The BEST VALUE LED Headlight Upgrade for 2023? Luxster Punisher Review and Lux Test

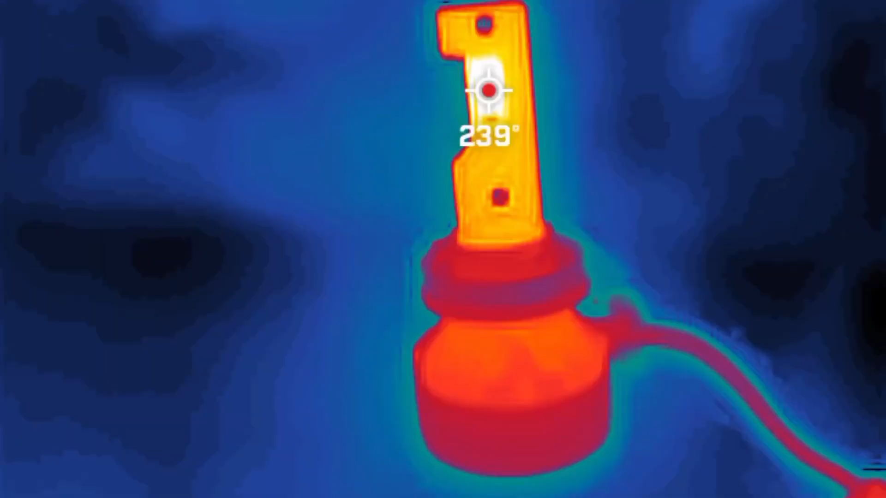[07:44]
my FLIR thermal camera recorded 241 degrees Fahrenheit or 116 degrees Celsius for the main unit, which is quite a bit on the high side.
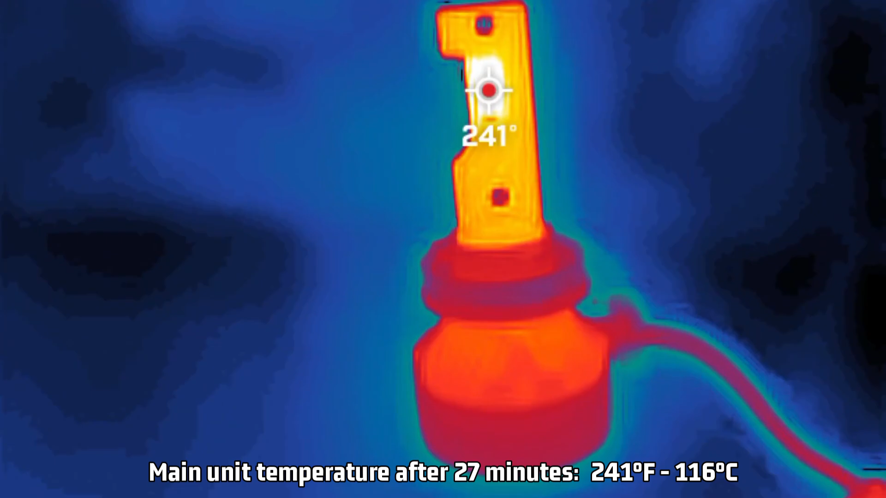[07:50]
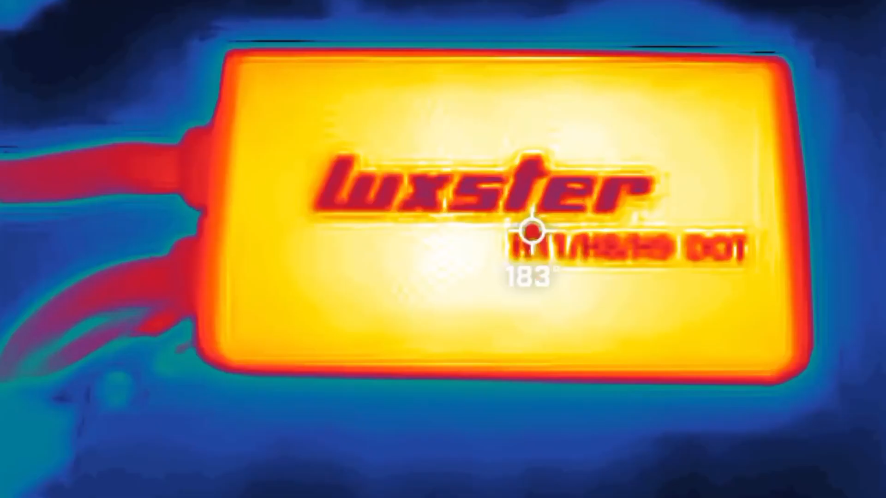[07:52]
However, for the driver,
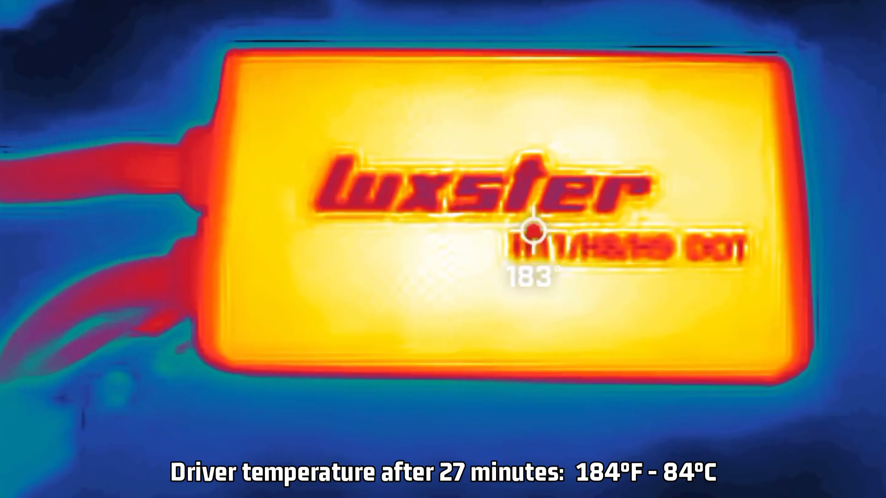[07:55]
I measured 184 degrees Fahrenheit or 84 degrees Celsius, which is very high.
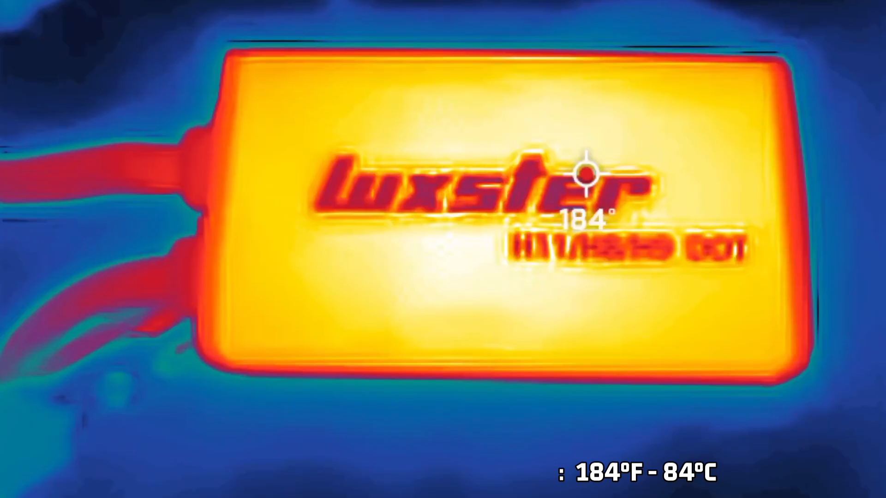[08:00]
In fact, it has the highest temperature for the driver that I